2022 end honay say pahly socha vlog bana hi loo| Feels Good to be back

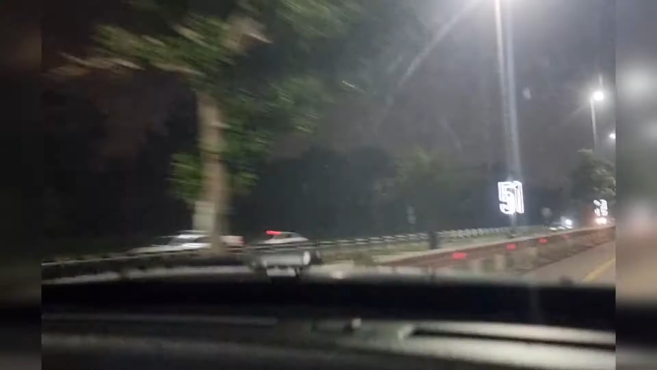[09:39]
اس کے بعد ہم نے نکل گیا
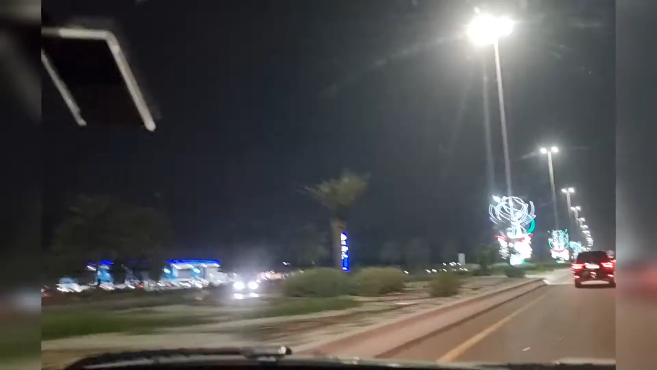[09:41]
جو ہمارے گھر سے بلکل دور ہے ہم نے کہا چلو سٹی لائٹ پو آیا ہے تو ہم دیکوریشن بھی دیکھتے ہیں ساری 51st اینوال
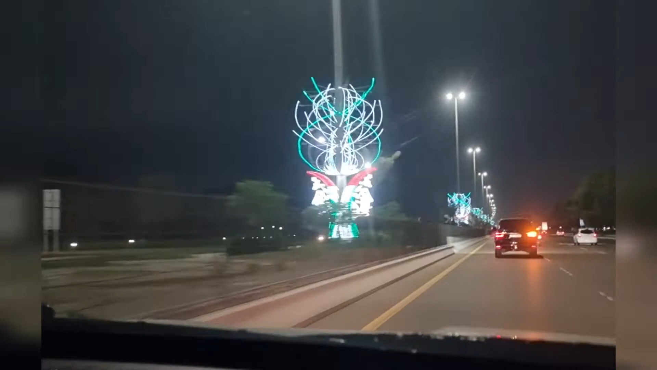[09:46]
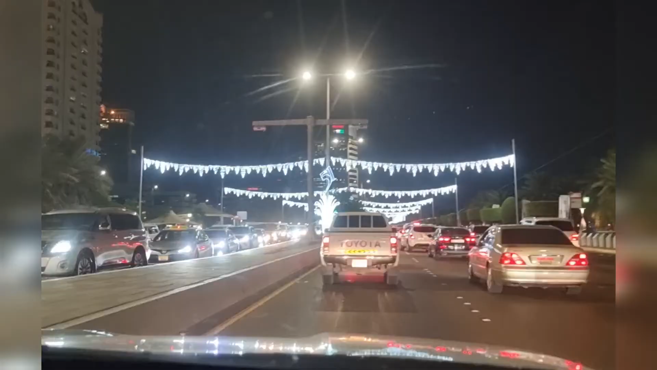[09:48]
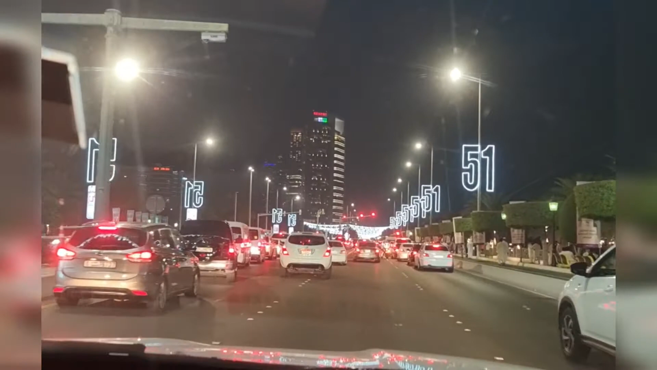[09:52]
اس کی بھی نیشنل دے کے لیے بھی بہت ہی لائٹنگ ہوئی بھی تھی لیکن جب ہم ہم کارنش سٹی پر پوچھے یہاں پہ تھی بے تہاشا ٹرافک لیکن تو مچ ٹرافک تھی سب لوگ آئے ہوئے تھے تو پھر ہم نیچے نہیں اترے تھے ہم نے سوچا کہ